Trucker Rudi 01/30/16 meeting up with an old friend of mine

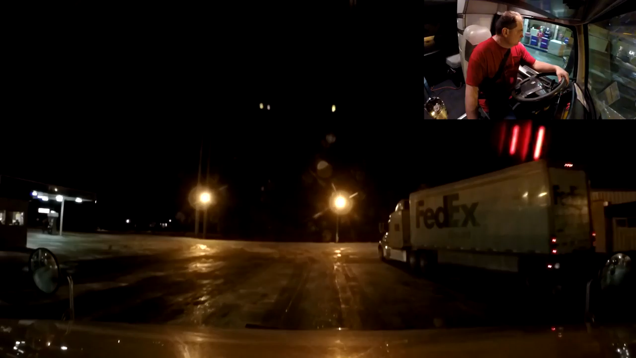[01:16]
last I heard that that might not be exactly where we originally had planned but
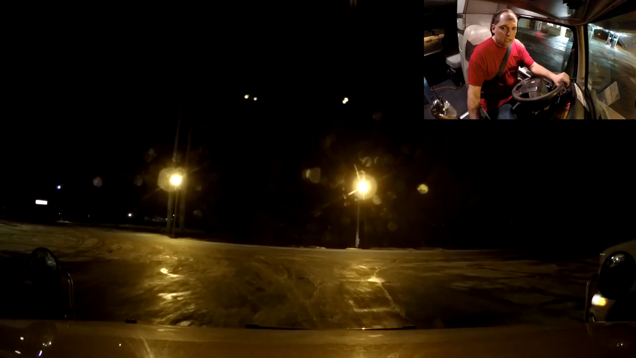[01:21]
we will definitely try and meet up somewhere but yeah let's get back on the interstate and see if we got any slippery road yet
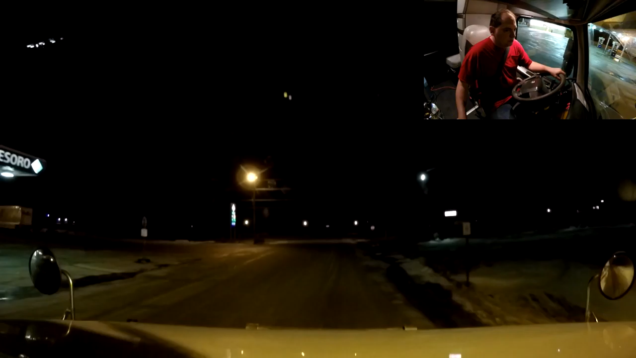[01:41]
it was kind of drizzling here last
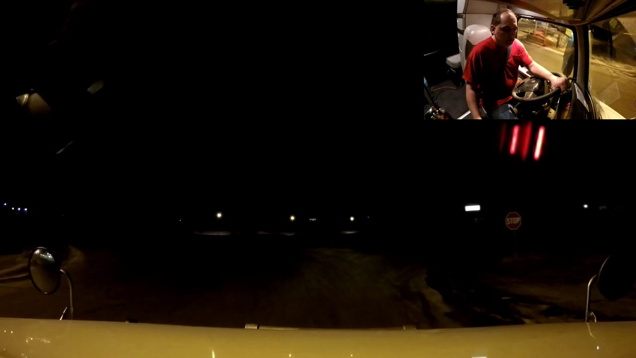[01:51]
last night well all afternoon and and last night